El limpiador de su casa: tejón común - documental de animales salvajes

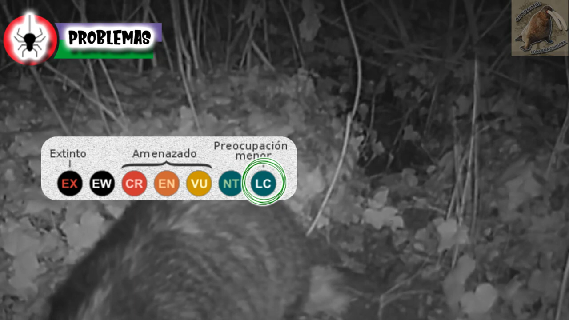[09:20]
pero aún tienen sus problemas, la principal es la destrucción de su hábitat, la cual es transformada en terrenos agrícolas,
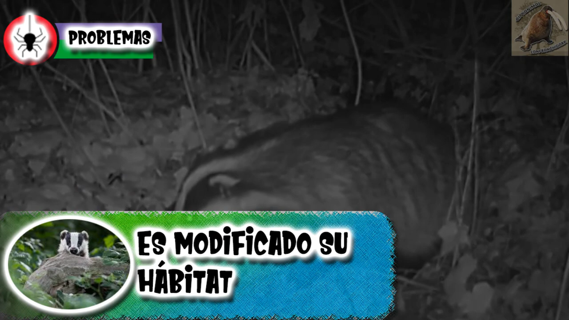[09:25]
pero al mismo tiempo se adaptan a esta modificación, y de hecho se llegan a meter a las granjas y a consumir gallinas,